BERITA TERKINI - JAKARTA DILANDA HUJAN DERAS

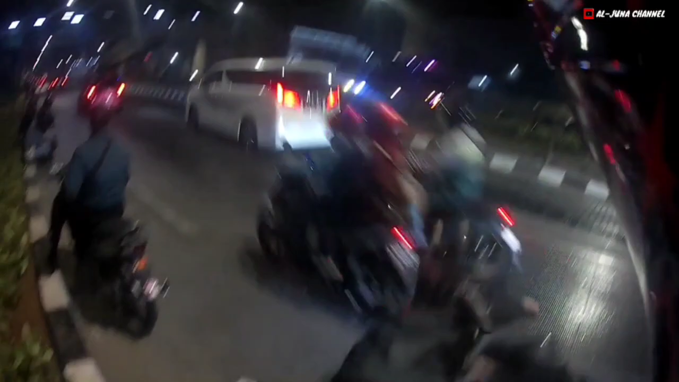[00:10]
Jadi gue tadi lagi motoran malam-malam. Sekarang perjalanan pulang dan akhirnya Jakarta diguyur hujan sob.
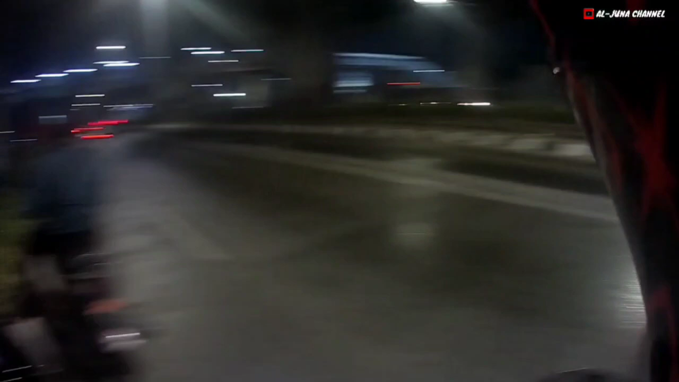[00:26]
Dan gua harus berhenti buat pakai jas hujan dulu. Oke, deres, lumayan deres. Ini pertama ya, setelah sekian lama kemarau panjang, akhirnya sekarang Jakarta turun hujan juga, sob. Alhamdulillah sih. Ini ya, gua ngerasain segernya lagi.
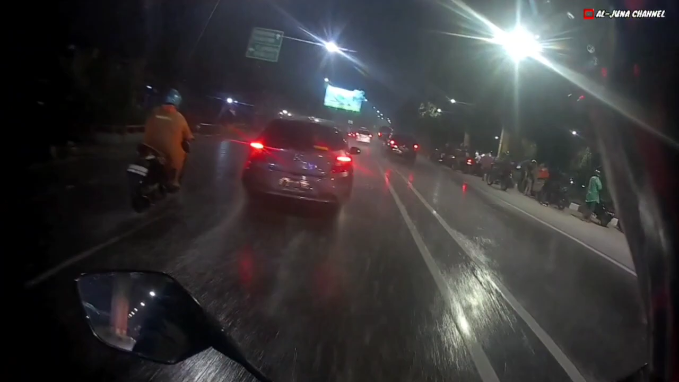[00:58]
Yo, kita hujan-hujanan semuanya. Sekarang jam 10.39.
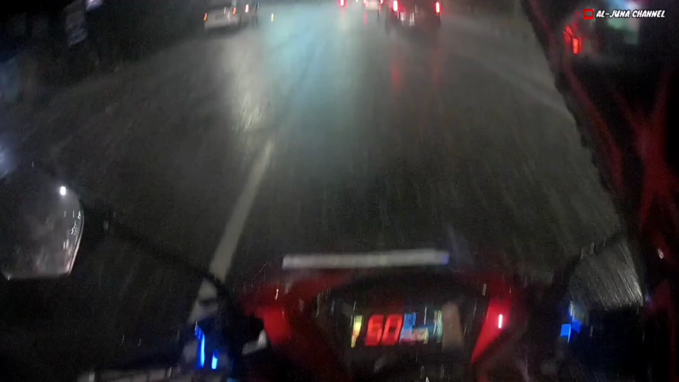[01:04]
Kondisi jalanan hujan. Oke, gua lupa. Nah, pakai lampu kuning.
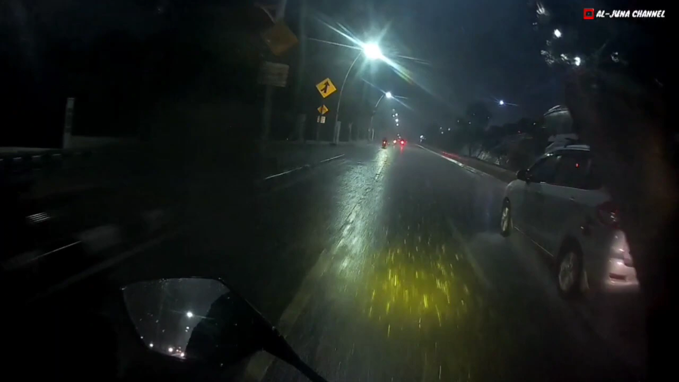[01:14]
Spesial untuk menembus hujan.
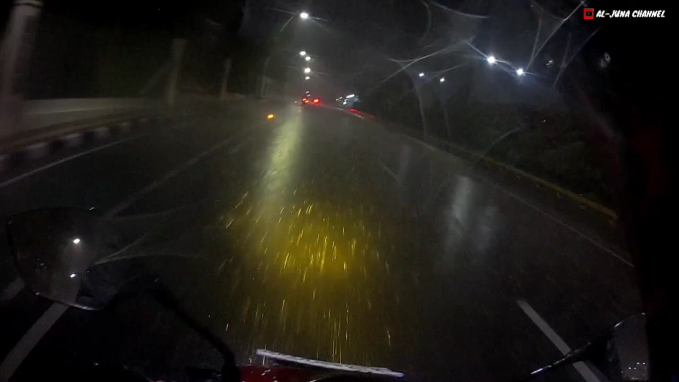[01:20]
Cek. Ini mohon maaf kalau gambarnya agak kurang bagus karena gua sadar di kondisi hujan
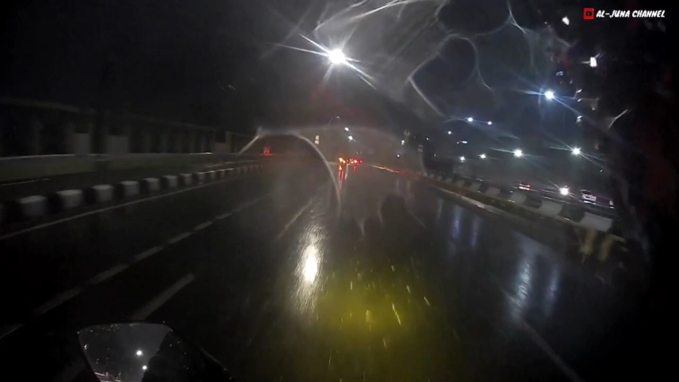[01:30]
pastinya ada titik-titik air di lensa kamera ya. Seger bener ini si merah kehujanan akhirnya. Setelah sekian lama gak kena hujan, panas kemarau, sampai harus
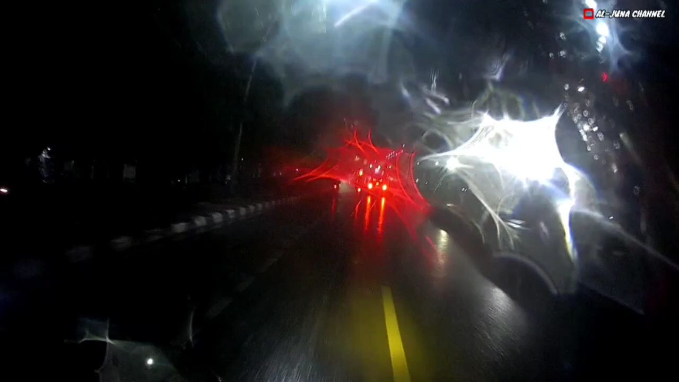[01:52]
bongkar mesin overheat, dan sekarang diguyur hujan sob.
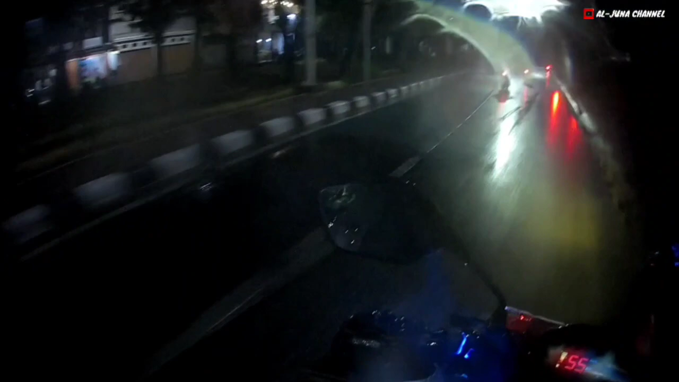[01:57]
Rasanya seger banget Jakarta, adem. Dan memang dari tadi pagi
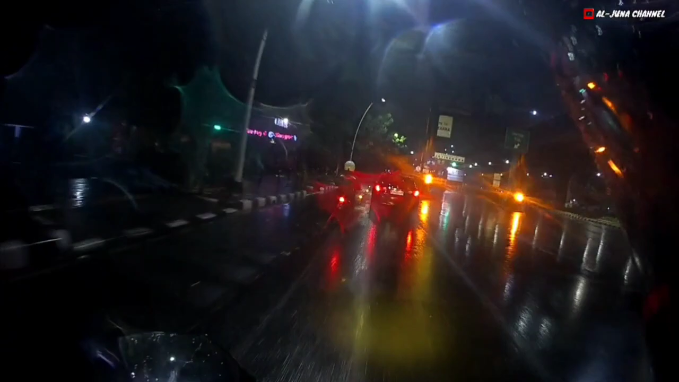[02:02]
gak terlalu panas juga ya,
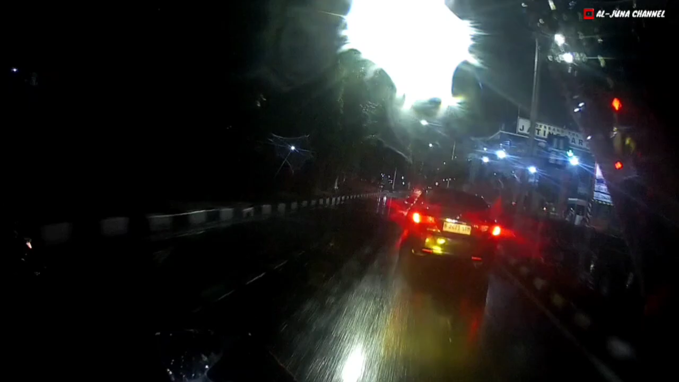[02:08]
agak-agak adem dari pagi itu sebenarnya.
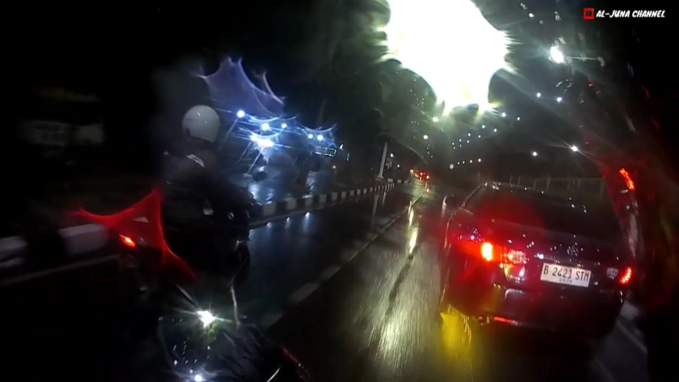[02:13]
Ini gimana ini mobil nih, pelan ya. Elah, ini mah kotor motor gua, dijipratin sama embit. Oke, gua duluin aja dah.
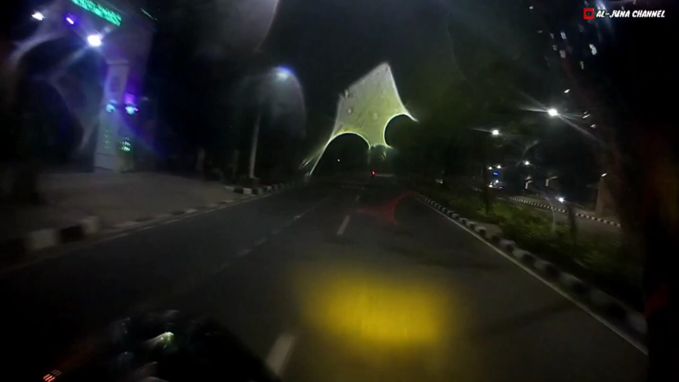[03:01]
Wah, ke arah utara dari selatan, dan ternyata di sini sudah kering pemirsa. Gua ngebasahin jas hujan doang. Hujannya hujan lokal. Ya lumayan lah untuk ngotor-ngotorin motor ya. Ini ritual siapa ini yang berhasil nih? Lumayan. Di sini aspal masih kering sob.
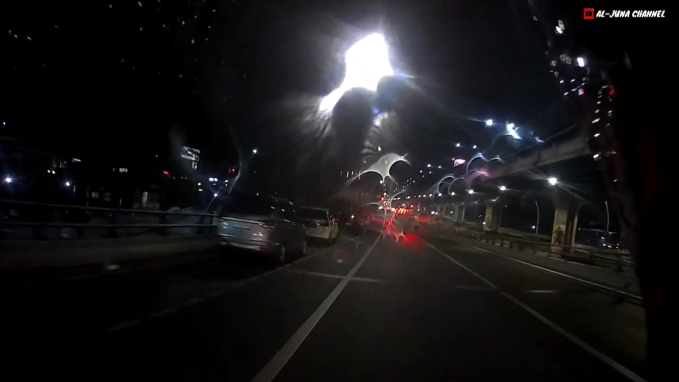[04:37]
Dan hari ini 24 Oktober cukup adem suasana, dan ternyata malamnya hujan ya. Walaupun gue kehujanan sebentar doang di sana, dan di sini aspal kering sob.